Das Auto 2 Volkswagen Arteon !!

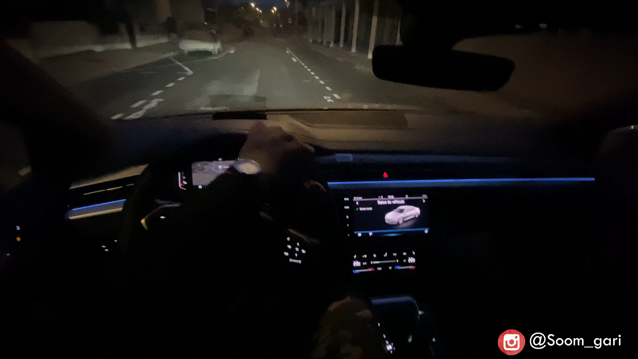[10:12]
Comme ça, je vous montre un peu l'ambiance la nuit, comment ça se passe à l'intérieur de l'Arteon. Franchement, je reviens encore dessus, hein. Mais le confort de cette voiture, il est...
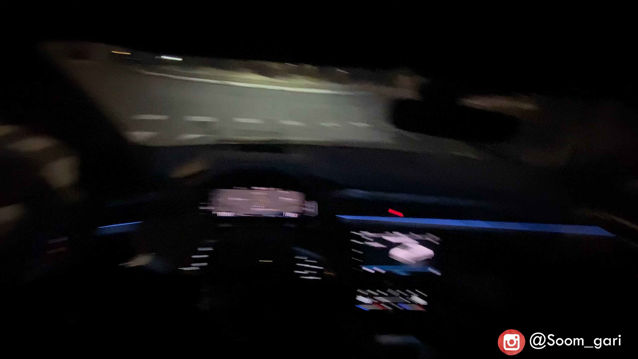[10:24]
En fait, cette marque-là, j'ai l'impression qu'elle est trop sous-cotée, en fait. Les vrais savent que Volkswagen, c'est du solide, mais... Trop, trop, trop sous-cotée, la marque, je trouve. Je ne sais même pas où je vais, hein. Bon, on va passer par là. Bon, la tenue de route, elle est exceptionnelle. On sent vraiment pas la route. Le châssis, il est bon.